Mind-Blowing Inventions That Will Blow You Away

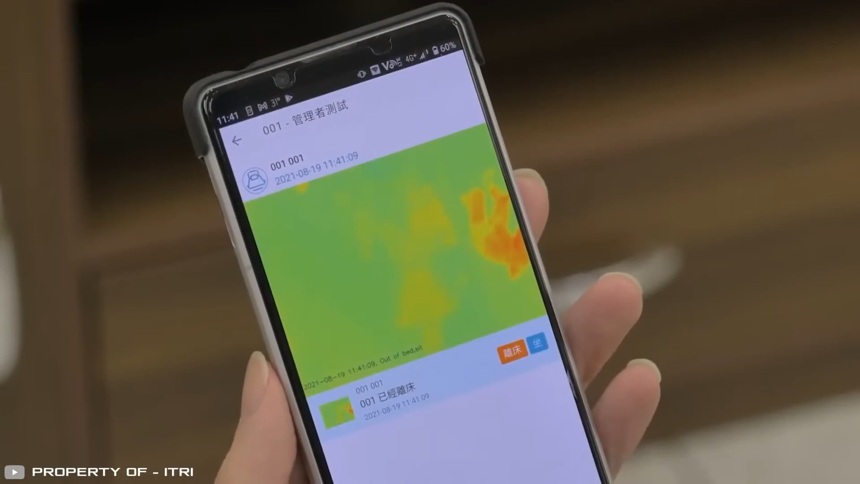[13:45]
the device continuously monitors the patient's position and alerts
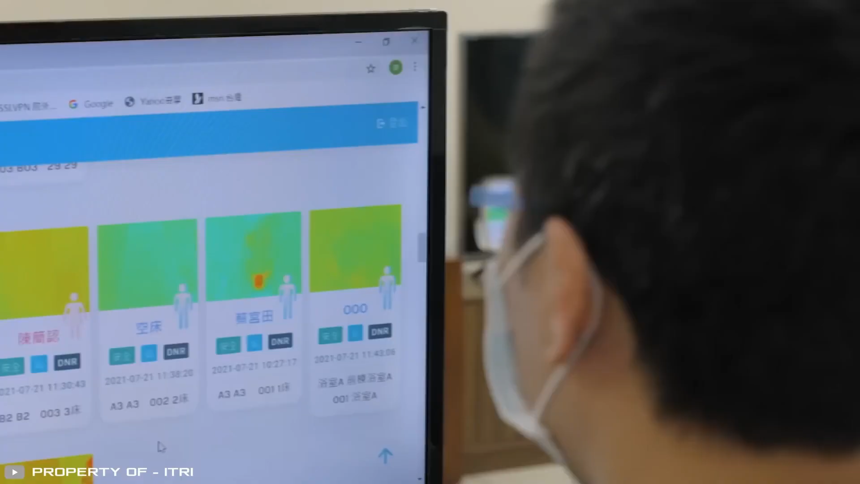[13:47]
staff or relatives through a special application in case of emergencies.